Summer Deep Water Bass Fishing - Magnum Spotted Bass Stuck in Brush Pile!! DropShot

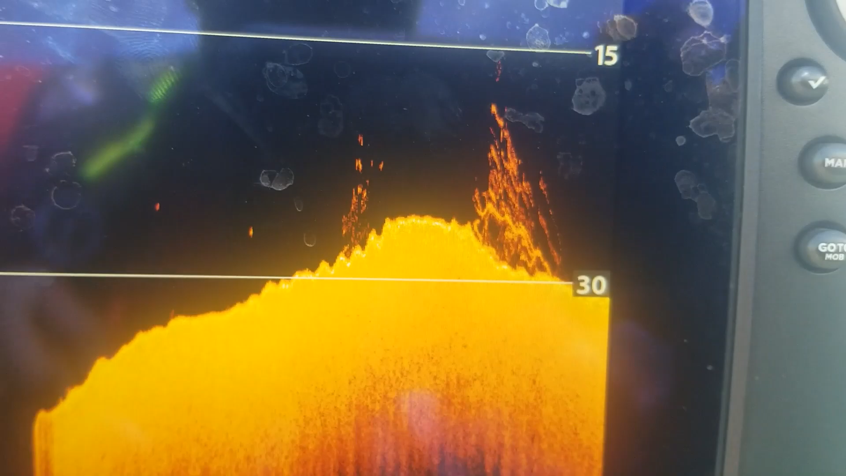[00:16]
There is the brush pile, and there are the fish.